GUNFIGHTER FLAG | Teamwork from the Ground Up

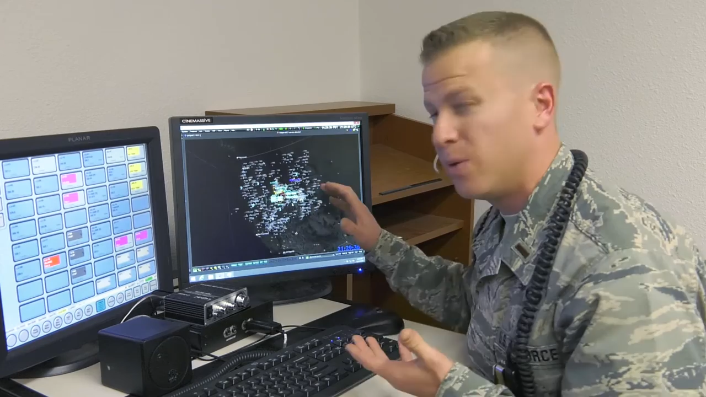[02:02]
And as we zoom out, you can see that we have over 15 radar feeds from the greater Northwest that's getting all of the information from aircraft in that area. The system here allows us to provide real-time threat information to pilots,
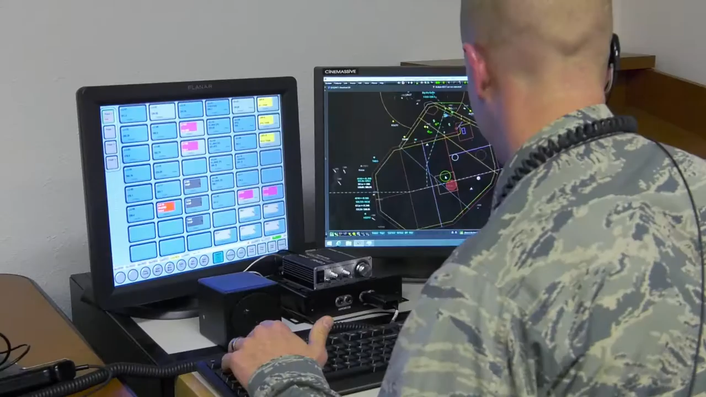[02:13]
so we can drag a line and give them what's called a BRA, a bearing range altitude aspect from their aircraft to know exactly where the adversary is.
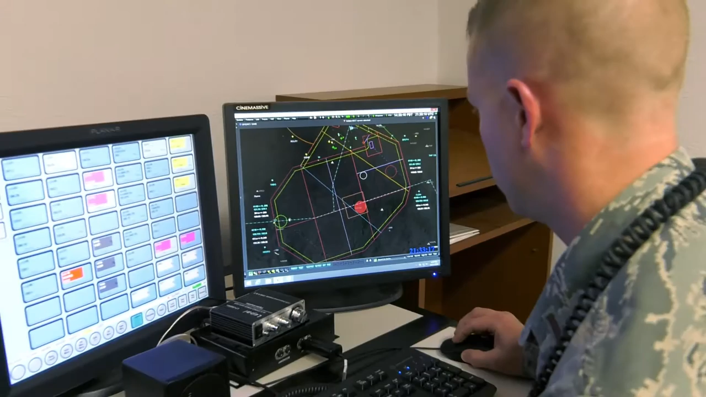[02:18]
We also can hook what's called a bullseye, which allows us to give everyone a kind of general idea as to where people are from a general reference point.
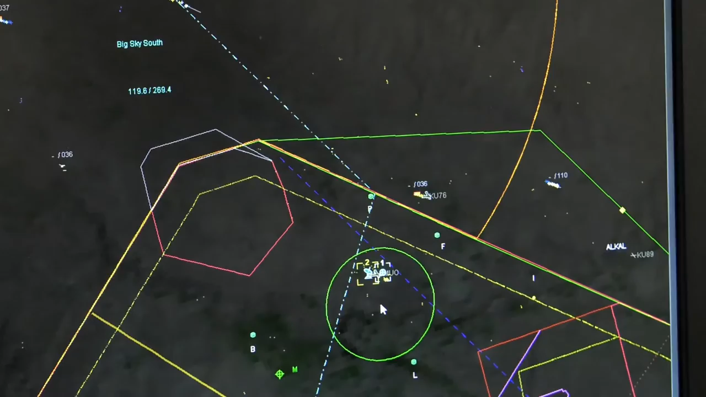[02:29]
One of the other benefits that we have here at Cowboy is that we have a multi-voice switch that allows us to grab as many radios as we want and pipe them into our ears. We need to be able to communicate real-time with air traffic control. This panel allows us to do that while at the same time accessing the radar picture.
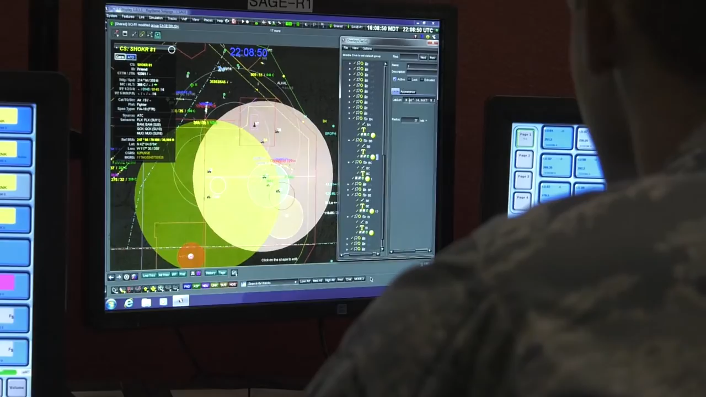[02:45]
This system is the same technology that is used overseas in combat situations, making this exercise as realistic as possible.